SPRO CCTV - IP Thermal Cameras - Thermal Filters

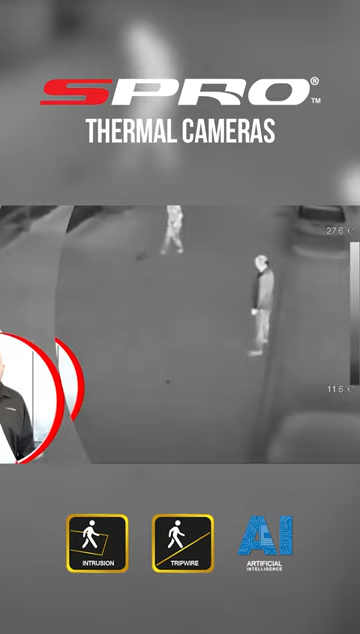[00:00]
The thermal cameras come with a number of different filters that you see being cycled through here. These are designed to further increase the visibility of the thermal images captured
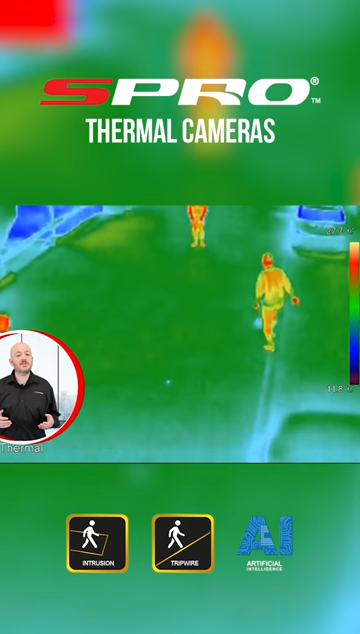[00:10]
and make picking out the relevant information as easy as possible.
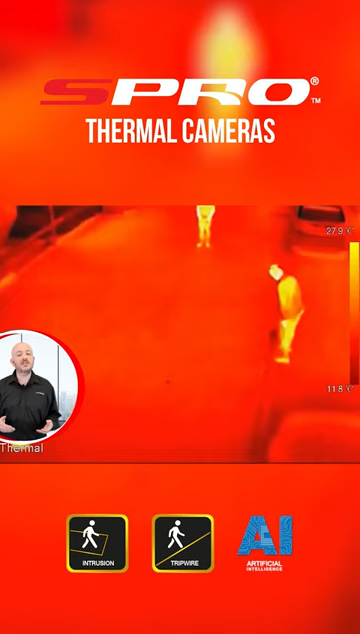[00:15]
You'll find that certain filters will work better for different environments dependent on the level of heat differential
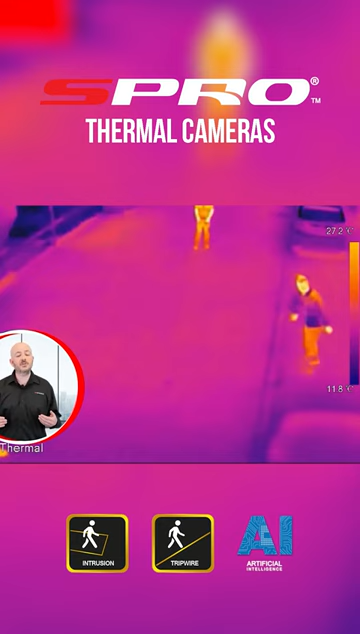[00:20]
between the coldest and hottest part of the image.